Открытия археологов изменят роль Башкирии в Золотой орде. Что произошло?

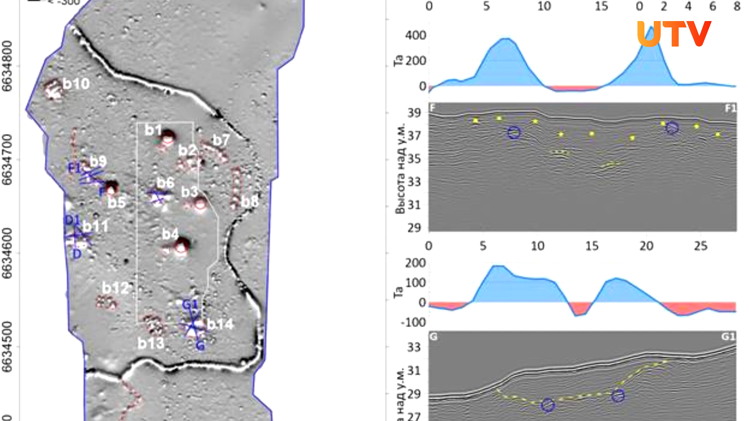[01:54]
Это аномалии, то есть те места, где могут находиться сооружения.